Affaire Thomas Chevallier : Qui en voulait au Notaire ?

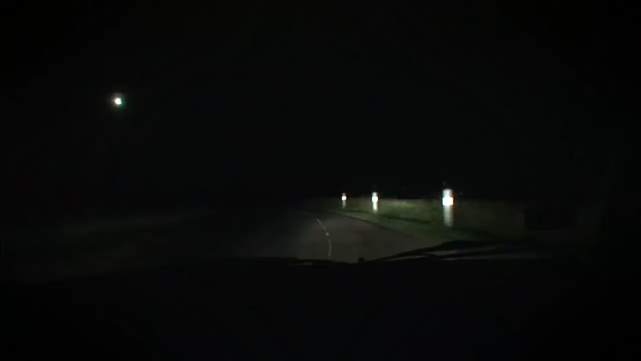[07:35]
A 22h45, la voiture est toujours là, elle est toujours vide et il ne remarque pas le corps de Maître Flauder.